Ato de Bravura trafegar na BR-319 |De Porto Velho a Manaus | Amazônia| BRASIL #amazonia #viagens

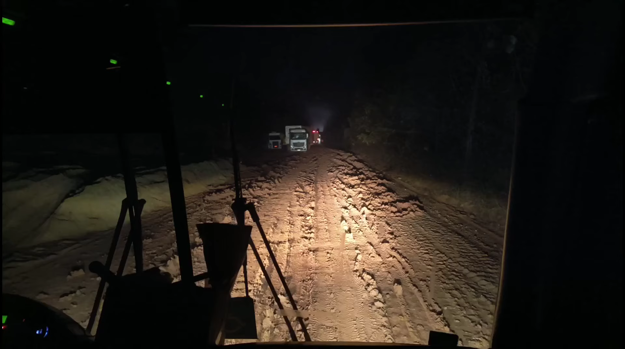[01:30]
amigos. Esse aqui é um dos trechos mais complicados. 11 horas da noite e o motorista desceu para avaliar se vale a pena seguir ou não. Lá na frente, não sei se dá para perceber, mas já tem uma galera parada lá também.